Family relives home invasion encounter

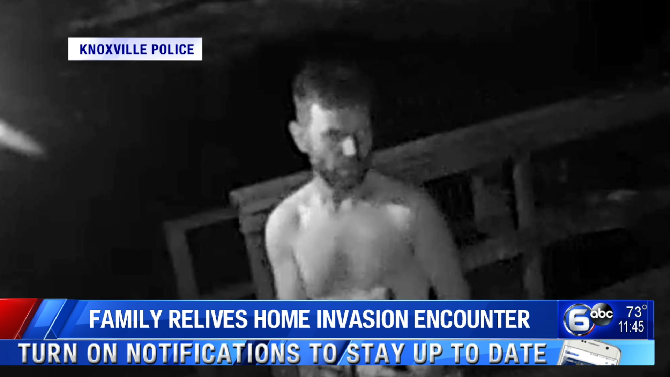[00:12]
In the surveillance video that you're going to see, you'll see the suspect walking into the home raising what appears to be a crowbar.